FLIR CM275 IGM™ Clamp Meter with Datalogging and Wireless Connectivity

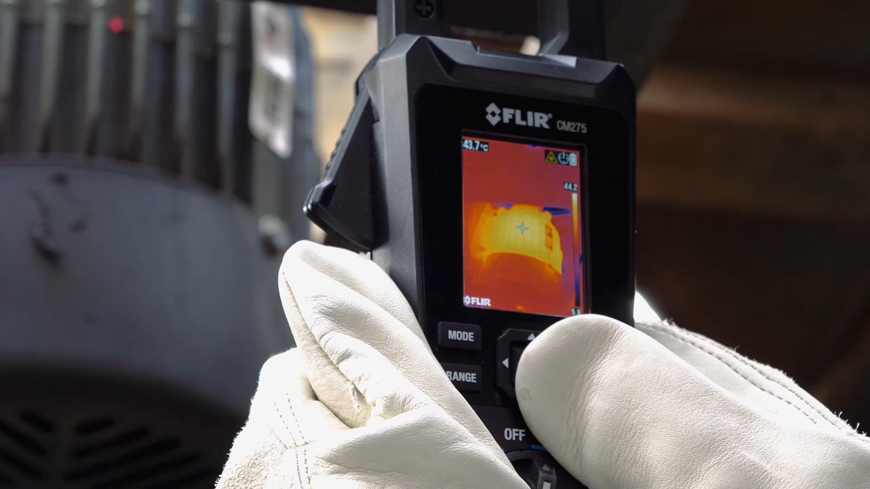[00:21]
Introducing the FLIR CM275 IGM Clamp Meter with Data Logging.
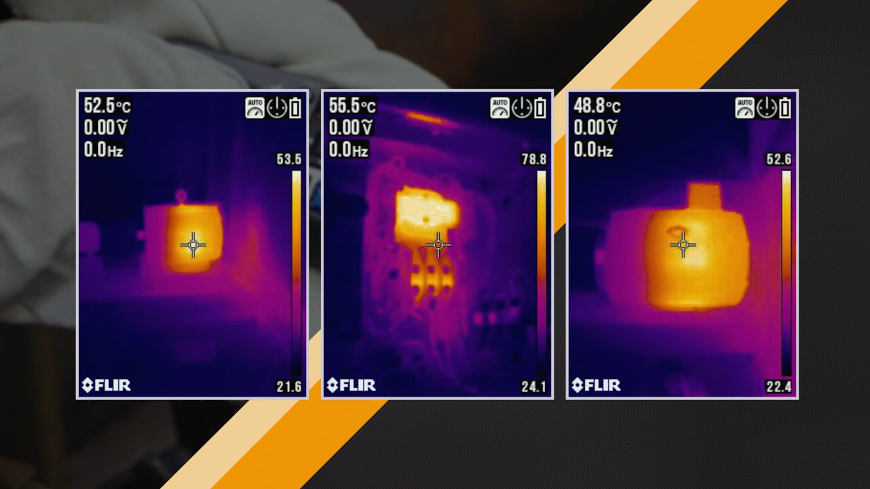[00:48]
This means you can check for live connections safely.